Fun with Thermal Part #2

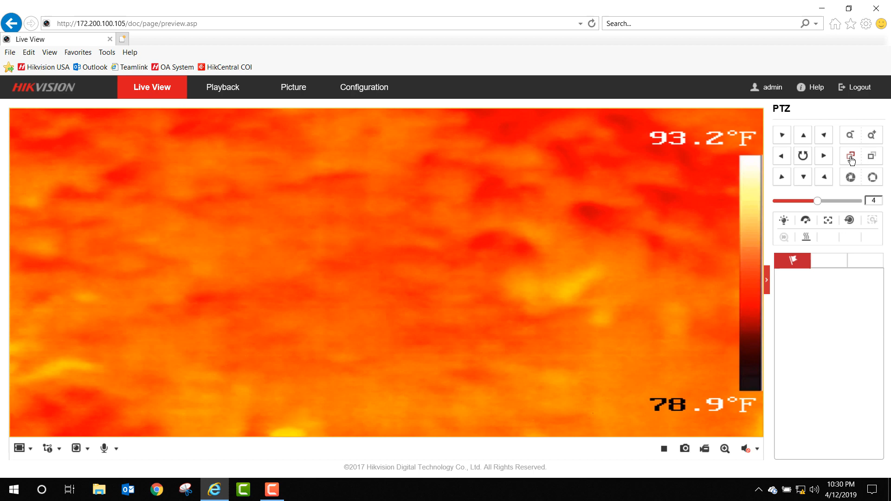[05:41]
On screen: scale top 93.2°F, scale bottom 78.9°F
So semi-automatic gets it started.
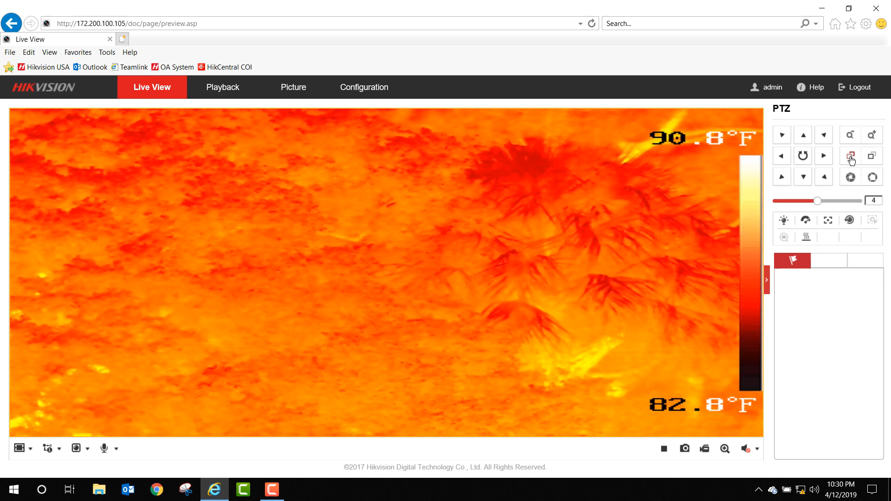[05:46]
On screen: scale top 90.8°F, scale bottom 82.8°F
And then once I manually focus, I will need to continue to manually focus.
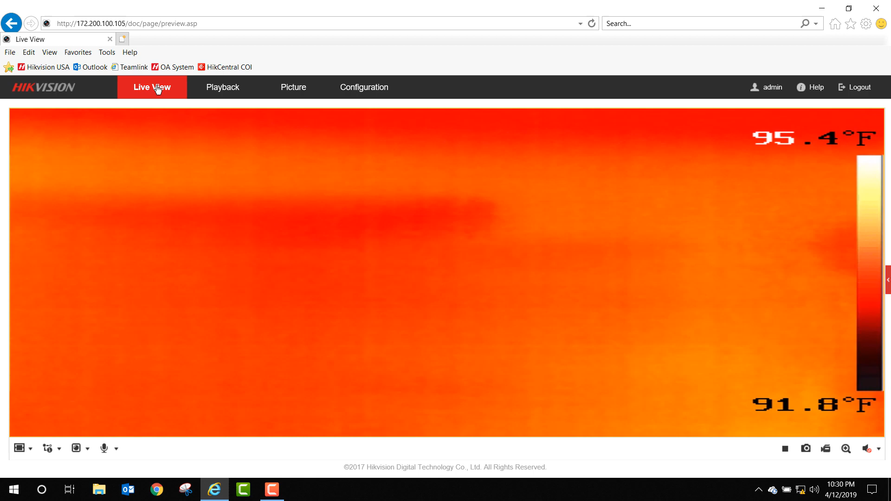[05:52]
On screen: scale top 95.4°F, scale bottom 91.8°F
I would think that for most perimeter type detection applications, autofocus is going to be perfectly suitable. So at this point, I'm going to tilt the camera up towards the moon and I'm going to use the manual focus procedure
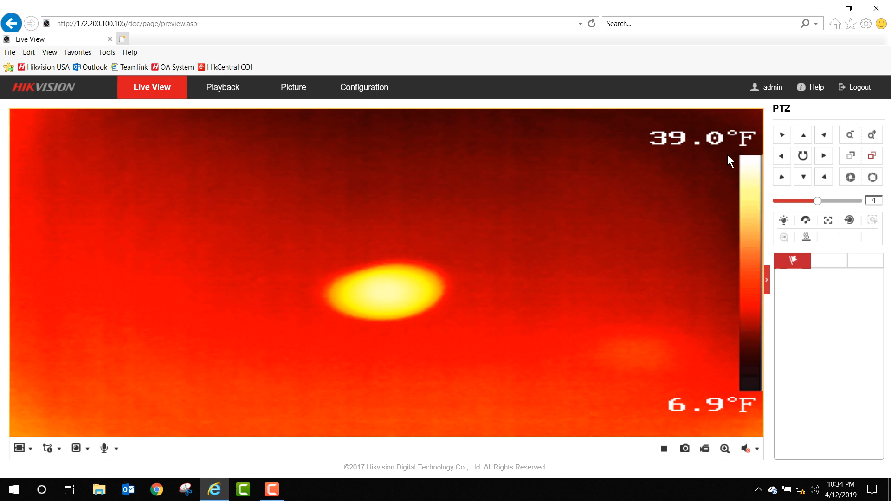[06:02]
On screen: scale top 39.0°F, scale bottom 6.9°F
that I showed you earlier and focus the camera onto the moon. Now the moon's 238,900 miles from the earth,
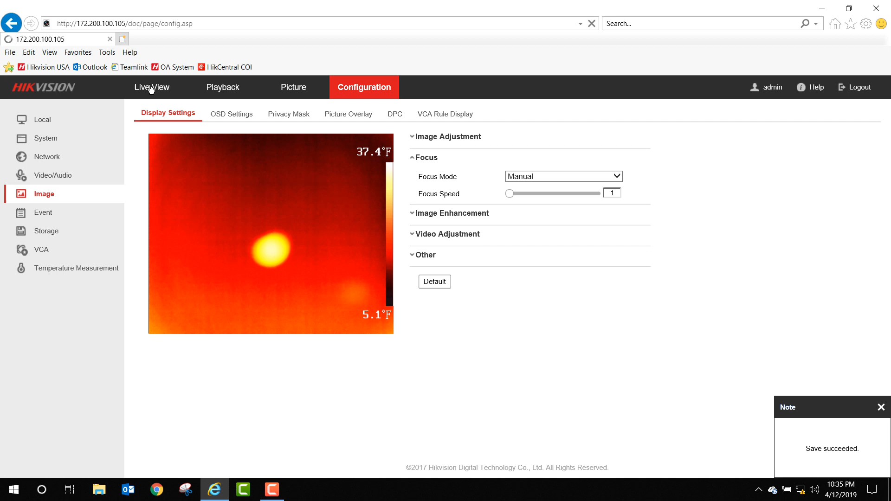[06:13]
On screen: scale top 37.4°F, scale bottom 5.1°F
but this rocket is going to be 15 nautical miles away from me and traveling away from me once the launch occurs. And I want to have the best chance of getting an in-focus thermal
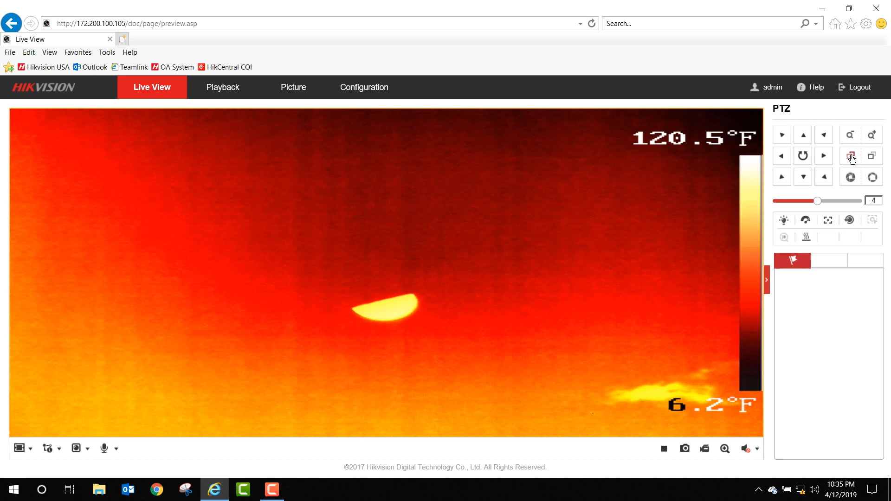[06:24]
On screen: scale bottom 6.2°F
image from the rocket's thermal signature. In the configuration tab under image, VCA rule display, we can set the colors for normal pre-alarm and alarm thermal detection.
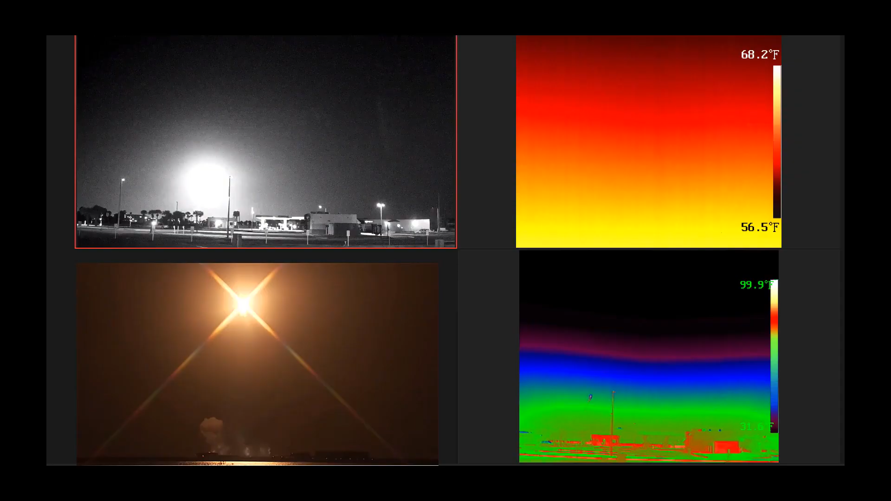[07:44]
So now I'm going to show you the launch as I captured it with my 10 millimeter and 100 millimeter cameras, as well as I've overlaid the live broadcast. They're not exactly time synchronized, but they're pretty close.
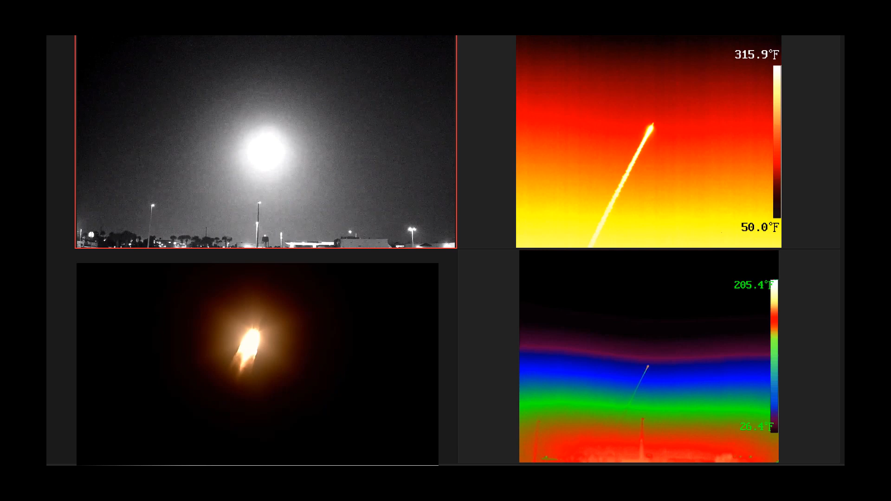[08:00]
You can see in the visible camera right now, it looks just like a big ball of light, but on both of the thermal cameras, both the 10 millimeter in the lower right and the 100 millimeter in the upper right, we see a very distinct thermal signature and even the trailing heat trail behind the rocket. Now, the interesting thing, I didn't notice it at first until I was watching the video later, is we were actually able to capture all four of the solid rocket boosters as they separated from the main engine.
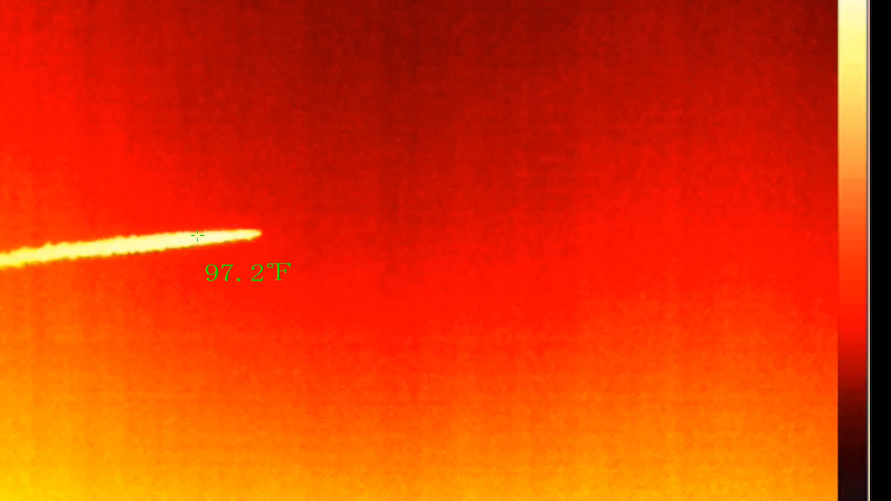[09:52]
On screen: spot 97.2°F
And there you see one, two, three,
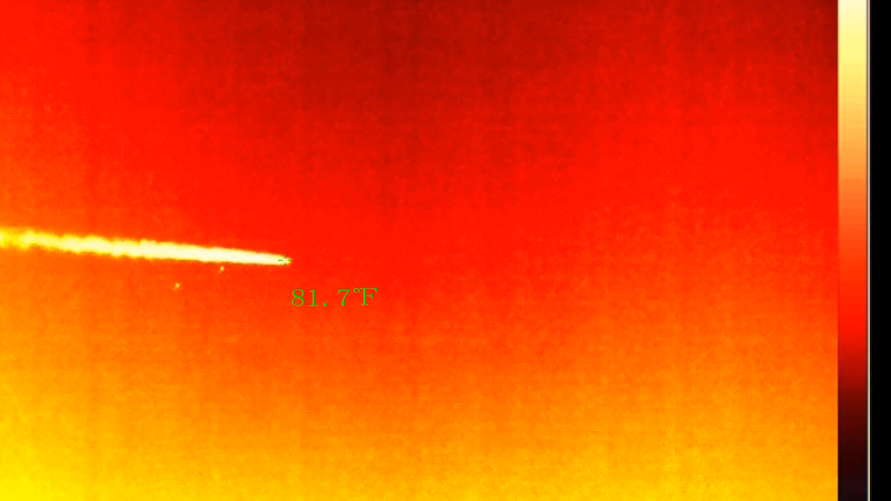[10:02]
On screen: spot 81.7°F
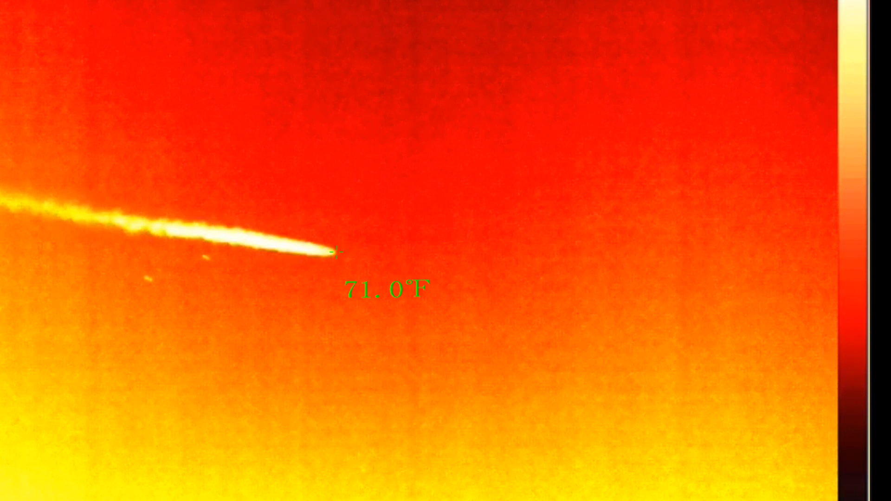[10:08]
On screen: spot 71.0°F
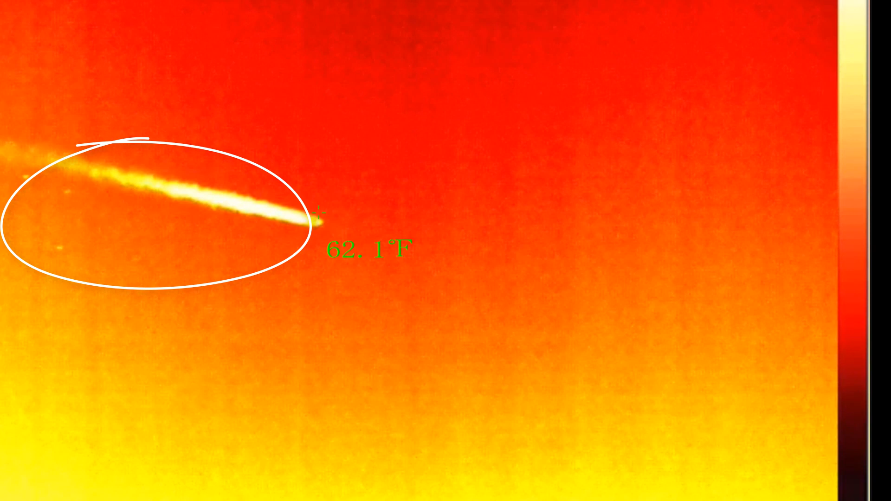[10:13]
On screen: spot 62.1°F
and four, all four solid rocket boosters separating and falling. Still very hot, still have a heat signature on them. And even now, we start to see the actual body of the rocket separated from the engine heat signature to the nose heat signature where just from flying through the atmosphere at
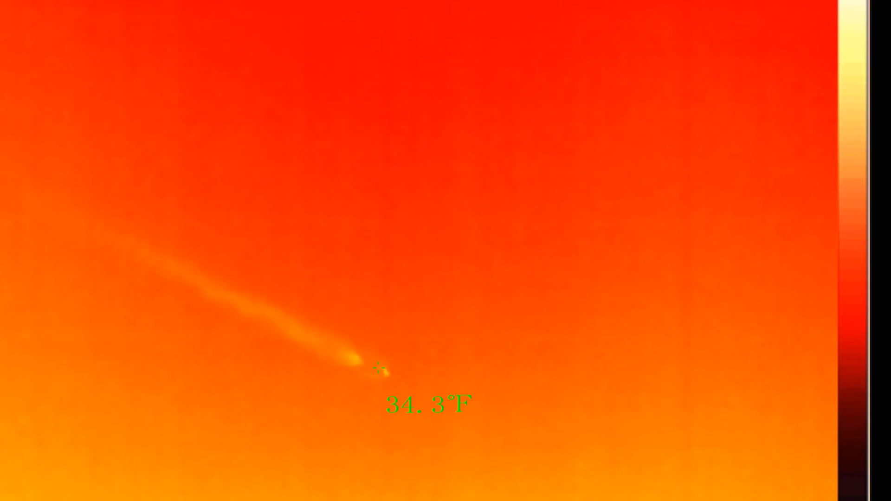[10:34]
On screen: spot 34.3°F
such a high speed is actually turned very hot due to the air friction.
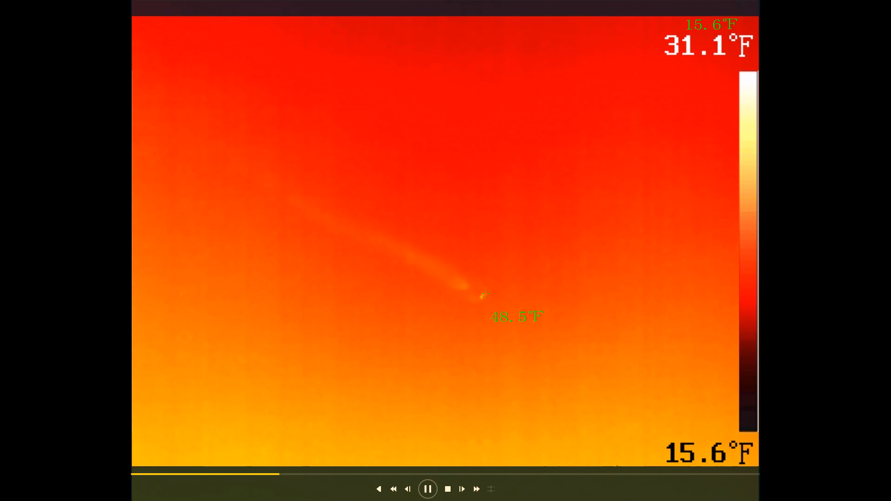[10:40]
On screen: scale top 31.1°F, scale bottom 15.6°F
You may have also noticed the on-screen temperature indications, noticing that they're certainly not accurate. With the amount of atmosphere that we're having to go through, we're not going to get an actual temperature reading of the rocket engine beyond the fact that the maximum temperature capabilities of the thermal camera as far as displaying a temperature is a little over 300, 320 degrees Fahrenheit.
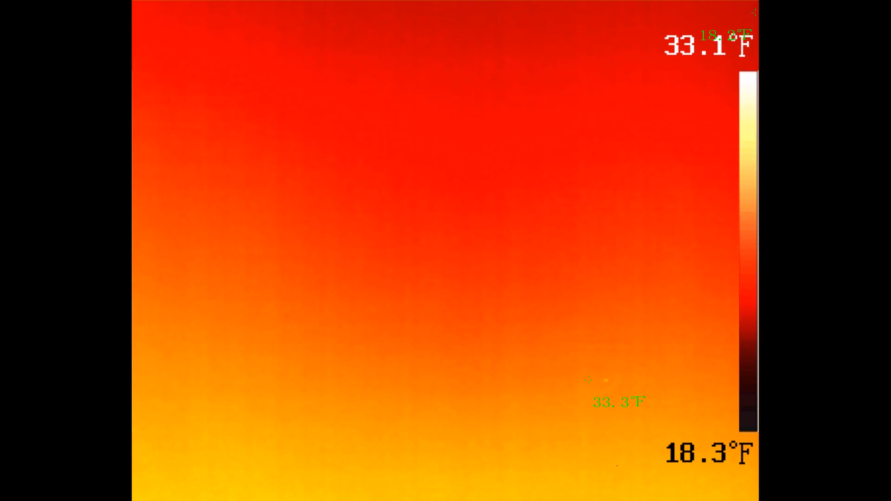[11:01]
On screen: scale top 33.1°F, scale bottom 18.3°F
Now, right after I was done filming the EULA launch,